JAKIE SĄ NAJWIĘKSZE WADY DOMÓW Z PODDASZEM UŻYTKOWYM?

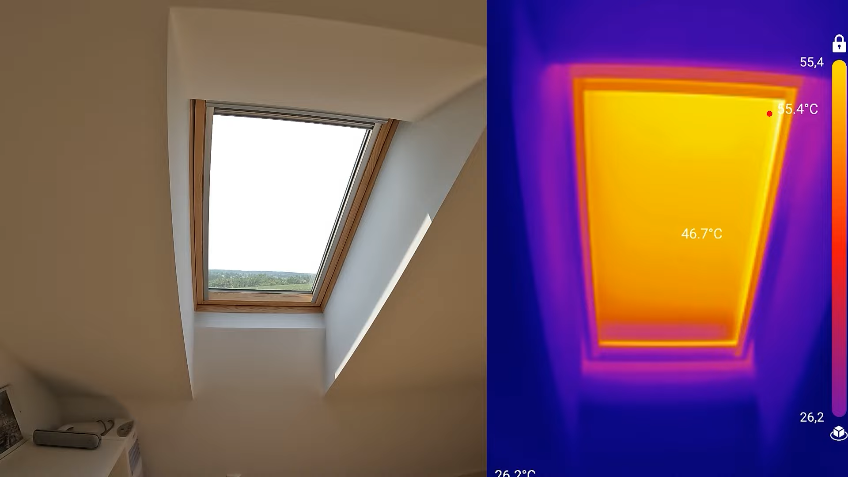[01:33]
On screen: spot 46.7°C
I to nie tylko chodzi o to, że nagrzewa nam się roleta zewnętrzna, ale również podłoga. Jeżeli słońce na przykład świeci nam na to okno, to podłoga cała jest bardzo mocno nagrzana.
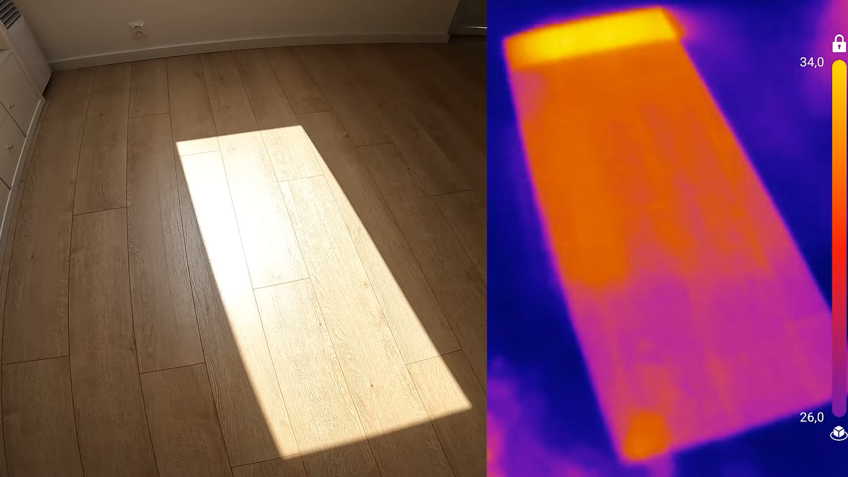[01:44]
Zdecydowanie bardziej, aniżeli ma to miejsce w zwykłym oknie. I na przykład w gabinecie na poddaszu potrafi dojść temperatura do 30-32 stopni latem bez żadnego problemu.